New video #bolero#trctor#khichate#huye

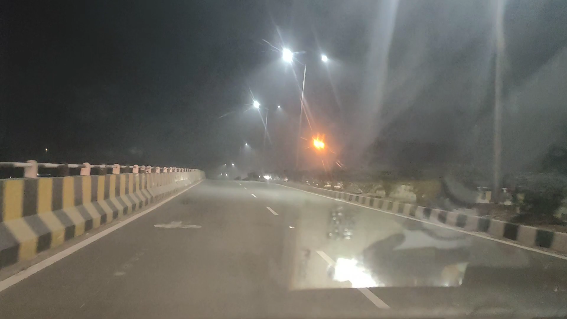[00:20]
आप देख सकते हो और ये सामने का कुछ इस प्रकार से व्यू है रोड का, बहुत अच्छा मस्त, तो आप देख लो। हाय फ्रेंड्स, गुड मॉर्निंग।
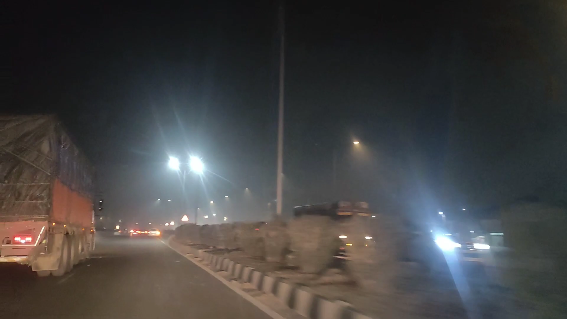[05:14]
आ गई। हम तुम्हें एक चीज दिखाते हैं, बोलेरो उसे ट्रैक्टर जा रहा है ट्यूशन होके, और उसके बाद भी ट्रैक्टर के ऊपर कोई नहीं बैठा,
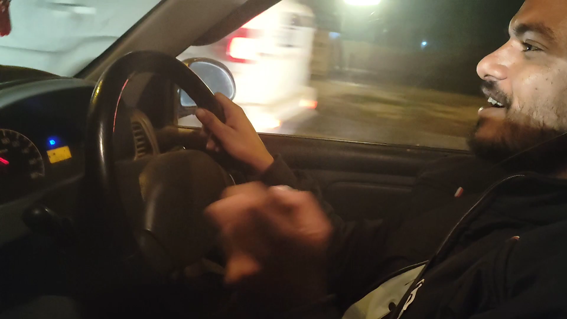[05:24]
उसका कंट्रोलर देखो कैसा सिस्टम बढ़िया कर रखा है। अभी देखो आगे देखना, कैमरा मैन से कहूंगा आगे करो।
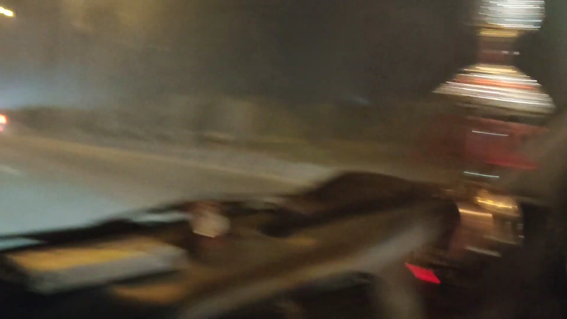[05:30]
दिखाना आ गया, देखना ये सामने जो आगे जा रहा है ना,